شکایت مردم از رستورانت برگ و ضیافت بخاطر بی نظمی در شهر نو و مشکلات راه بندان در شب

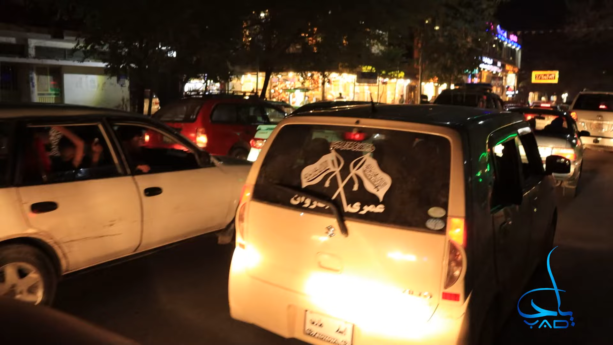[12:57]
تعدادی از رستوران های غذاخوری در این مسیر واقع شدند که از طرف شب تعداد زیادی از هموطنان ما اینجا به غذا خوردن میان، ولی متاسفانه تعدادی از مالکین این رستوران ها قانون نقض میکنن، پارکینگ ندارن، موتورها را در سرک استاد میکنن.